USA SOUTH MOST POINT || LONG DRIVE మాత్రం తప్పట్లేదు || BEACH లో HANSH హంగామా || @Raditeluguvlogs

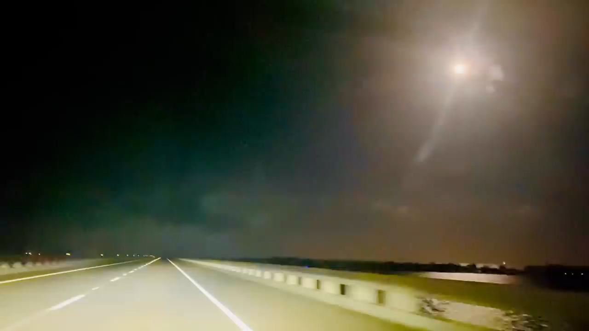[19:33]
అండ్ ఇంక ఇక్కడైతే మేము రిటర్న్ కూడా అయిపోయాము. బట్ రిటర్న్ అప్పుడైతే మాత్రం నేను బాగా ఎంజాయ్ చేశానని చెప్పొచ్చు.
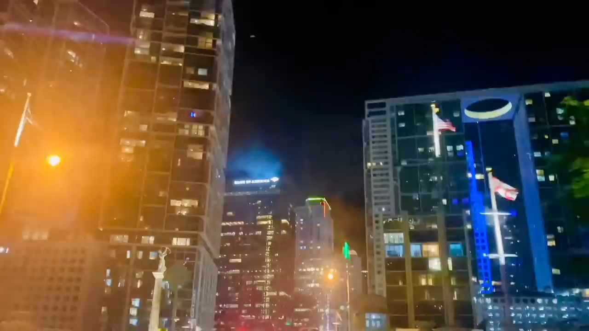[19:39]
మేబీ అది హన్షి పడుకోవటం వల్ల లేకపోతే వ్యూ వల్ల నాకు తెలియదు కానీ, బట్ బాగుంది అనిపించింది.